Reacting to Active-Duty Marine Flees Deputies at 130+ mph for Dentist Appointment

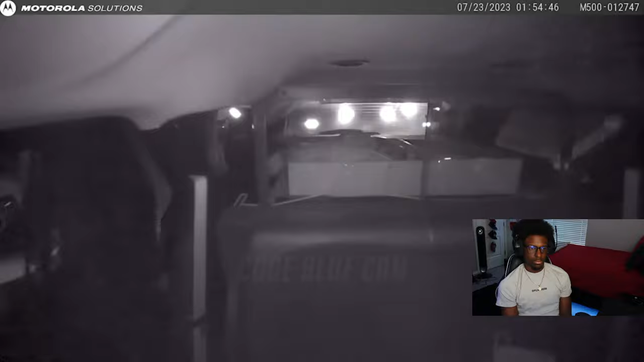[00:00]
Passenger in the vehicle, step out with your hands up. There's no one. He said no. Shut the door, man. Passenger, step out of the vehicle with your hands up.
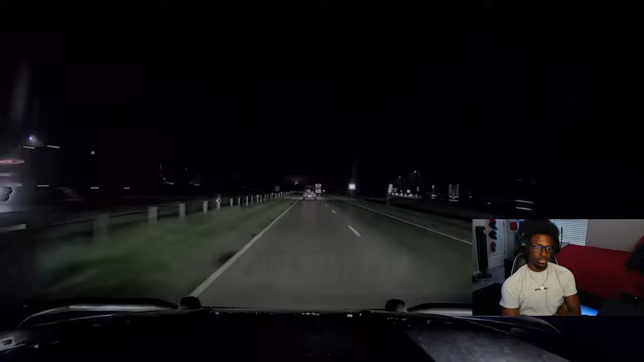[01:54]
The reason for stop, 86 miles an hour and 70. Vehicle's currently going 130 miles an hour. Copy 1080 eastbound to the rest stop. Rebo to stop 86 miles an hour. But every time a cop car there is, this is not catching up at all. The road's on the 41.
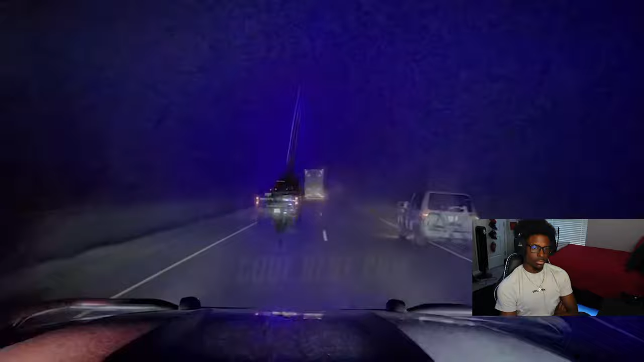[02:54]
It's got a north to north to go to plates. What's your location, 20?